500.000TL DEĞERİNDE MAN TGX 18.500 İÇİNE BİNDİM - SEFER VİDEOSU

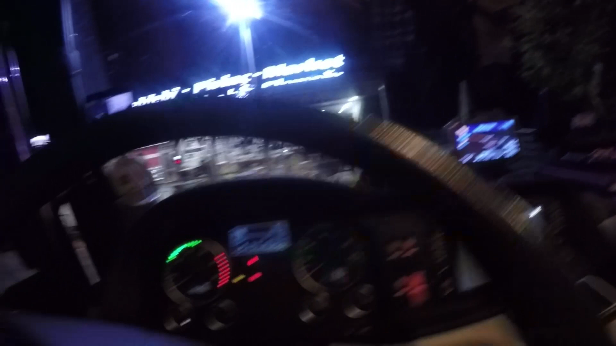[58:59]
Peki ya şerit takipte ne yapıyor? Ötüyor buradan, alarm veriyor, ben kapatıyorum şundan. He.